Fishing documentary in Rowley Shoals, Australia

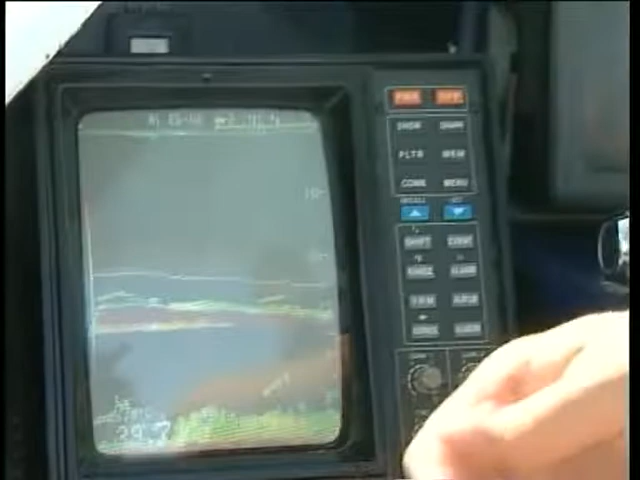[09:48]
Solid red dots that shows good thickness of fish, a deep,
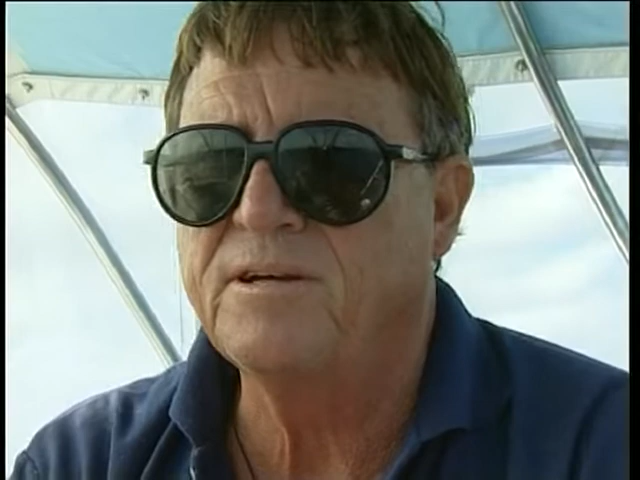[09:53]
solid flesh, and the good beating fish come up as red dots on the sounder. The yellow
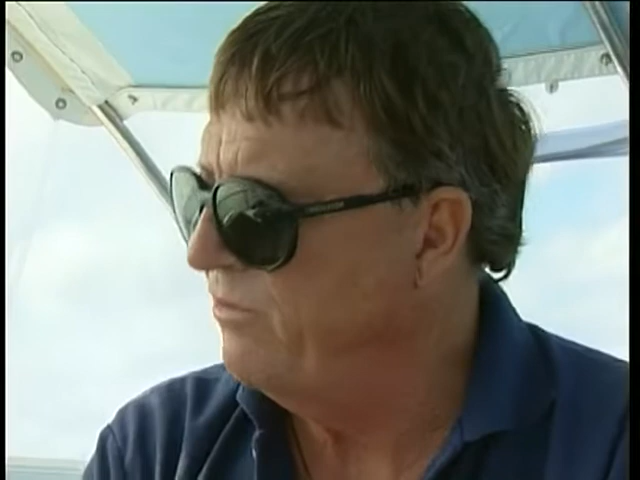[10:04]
yellows and blues are generally small and not as good eating or satisfactory catch.
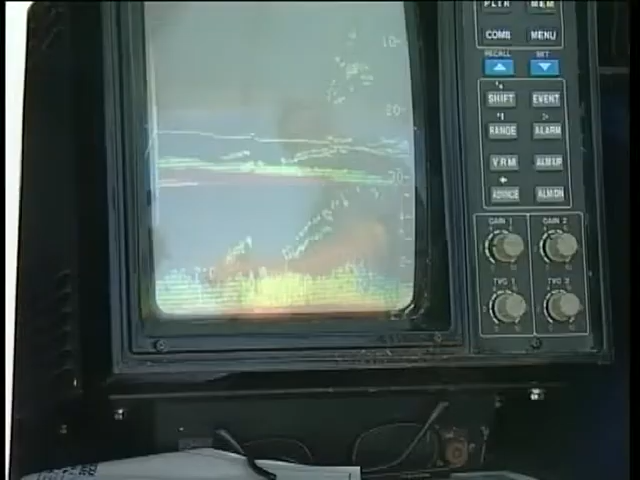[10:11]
So we're looking at a lot of little yellow fish down there.
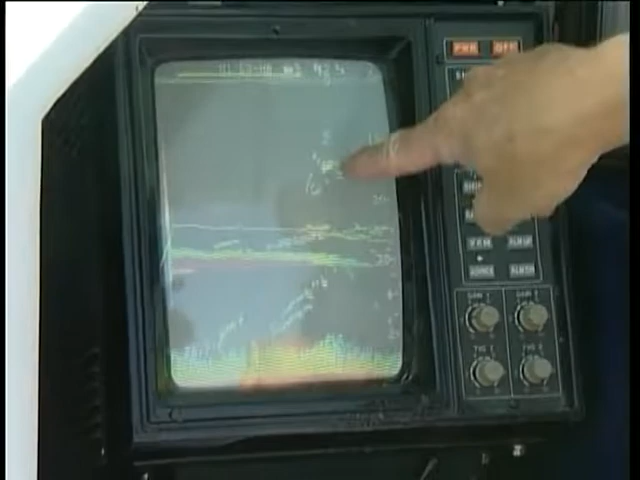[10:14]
We need some good solid red dots there, and I'm sure they can catch some decent fish.